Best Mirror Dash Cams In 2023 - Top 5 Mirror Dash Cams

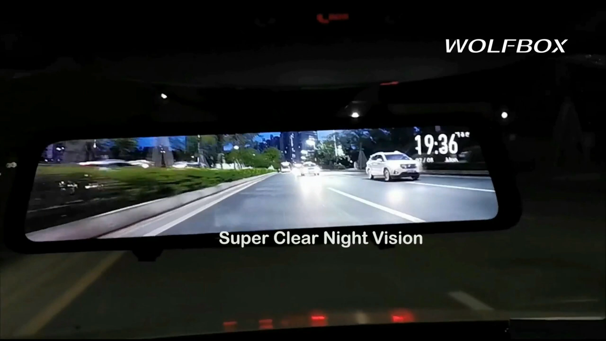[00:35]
which has significantly reduced rearview blind spots. Upgraded for most rearview mirror cameras,
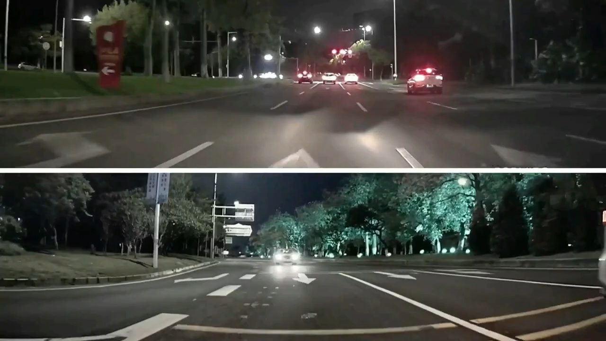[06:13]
and routes to your recorded files for later evidence.